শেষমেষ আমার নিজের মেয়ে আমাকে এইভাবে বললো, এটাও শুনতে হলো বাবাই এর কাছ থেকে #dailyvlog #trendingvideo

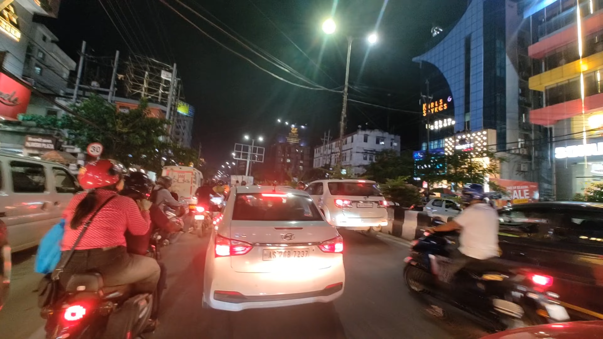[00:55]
অফিস থেকে বেরিয়ে গেছি, দিবাকর আছে সঙ্গে, তাই ভিডিও করতে পারছি। আমরা আছি স্কুটিতে, যাচ্ছি আজকে ফ্যান্সি বাজার।
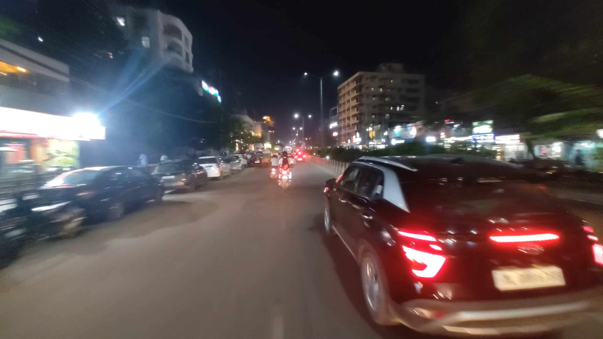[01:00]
রাস্তায় যে কিসের এত জ্যাম আমি এখনো অব্দি বুঝে উঠতে পারলাম না।
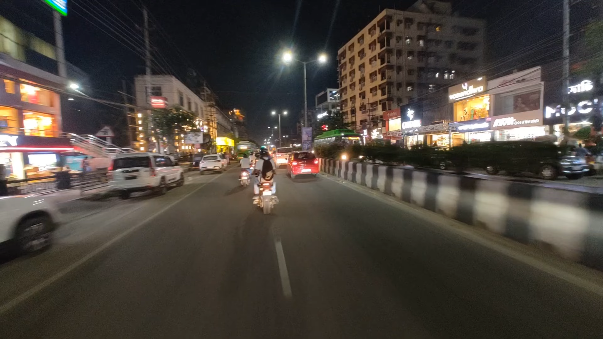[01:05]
কখনো কখনো খুব খালি পেয়েছি, কখনো কখনো খুব জ্যাম পেয়েছি।
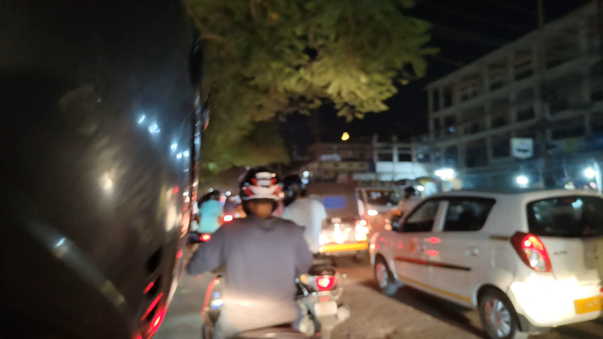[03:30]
সামনে আছে গণেশ মন্দির, ওখানে হচ্ছে গণেশ পুজো, জ্যাম দেখো তার জন্য।